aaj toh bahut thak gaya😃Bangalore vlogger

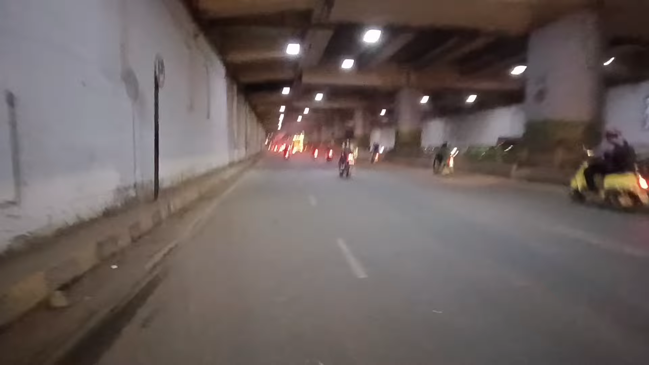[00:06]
नहीं बाईया साइकल आता है आपको कि यह दोखो फिर इधर से फिसे जाएंगे
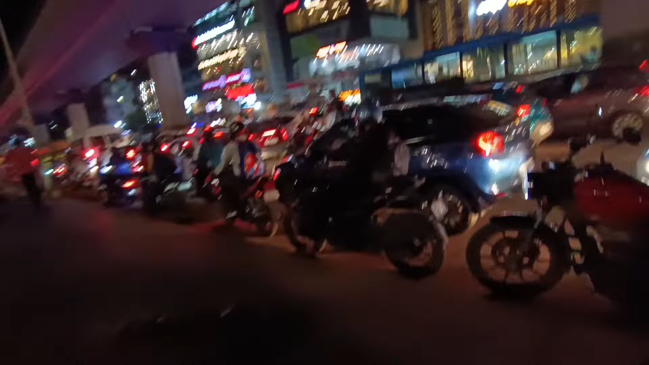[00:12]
चलो यहां से निकल जाएंगे
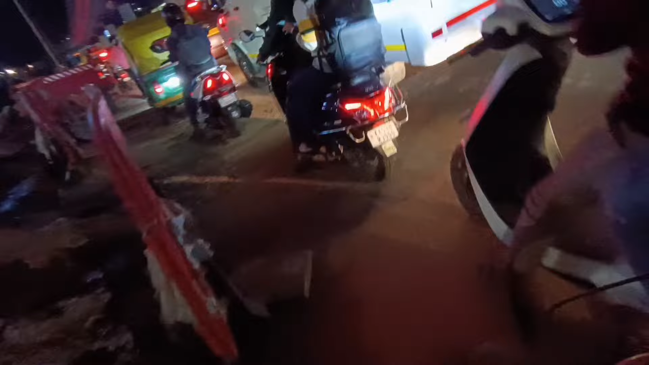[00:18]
साइकल आएगा तो यही फाइदा रहता है इपर
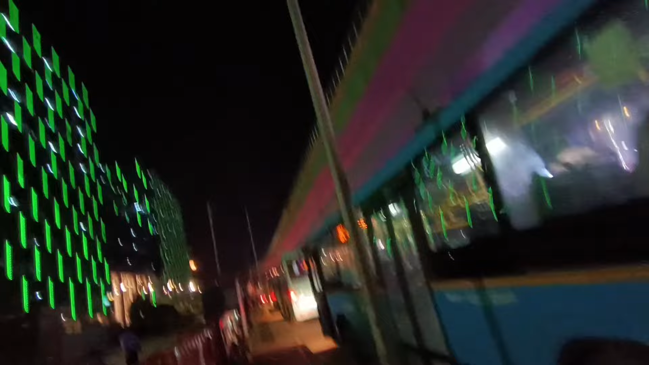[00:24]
से मेट्रो नीचे बस गाड़ी हमें साइधर ट्राफिक देता है
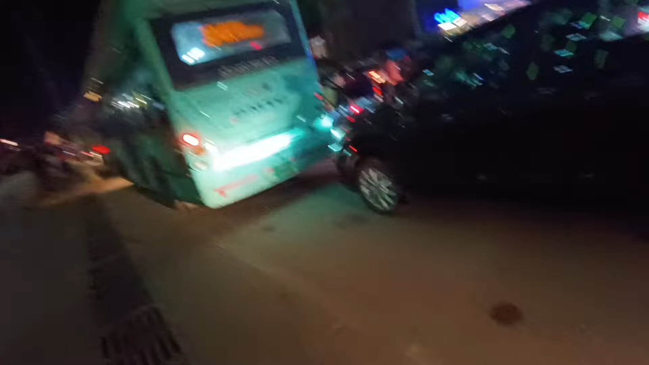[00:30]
में अधा तक व्हेंगलर में ट्राफिक का कोई संसमें इसे नहीं मेट्रों पर इसलो गया फिर भी ट्राफिक है